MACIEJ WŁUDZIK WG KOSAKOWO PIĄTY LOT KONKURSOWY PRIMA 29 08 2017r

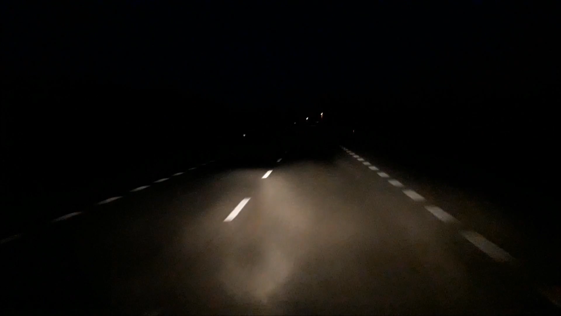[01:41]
Miejmy nadzieję, że takie zostaną. Zostało nam jeszcze 1,5 godziny do startu. Jesteśmy jeszcze tam w granicach 60 km od miejsca. Spokojnie tam sobie jeszcze postoimy, że tylko wyjdziemy na stację. Takie małe te mgły, tu nie widać tego, bo to praktycznie, ale